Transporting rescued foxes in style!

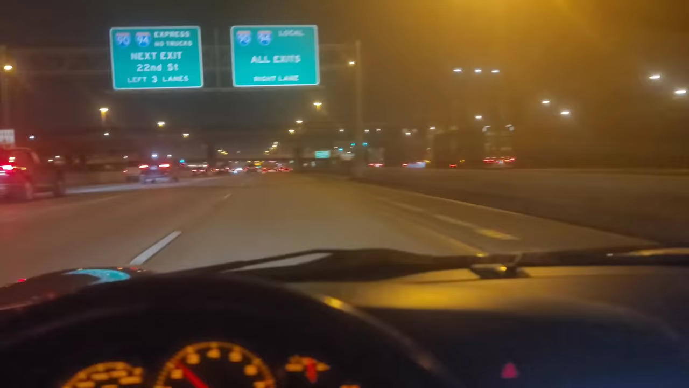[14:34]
Everything is shaking Oh man, Chicago's busy I just got out of stop and go traffic And, uh, even now it's, it's congested For sure